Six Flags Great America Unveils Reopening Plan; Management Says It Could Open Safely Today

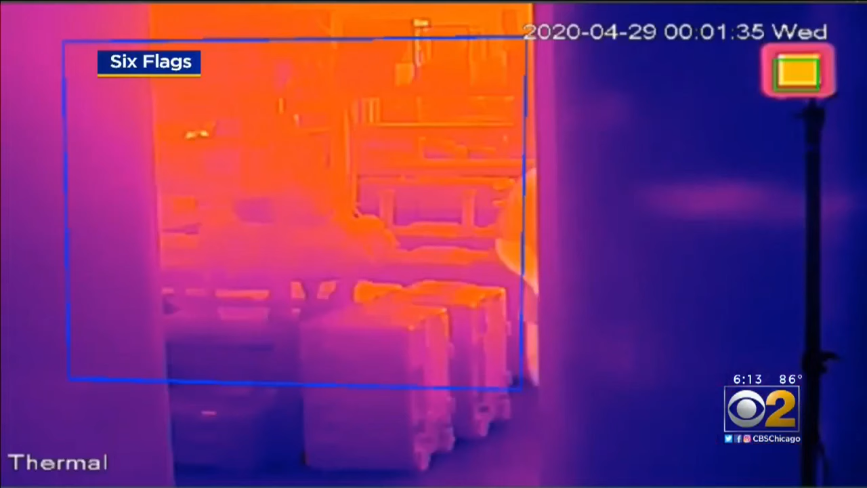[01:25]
A HIGH-TECH TOUCHLESS CANOPY AT THE ENTRANCE WOULD SCAN FOR TEMPERATURES IN METAL AND BAGS OR ON VISITORS.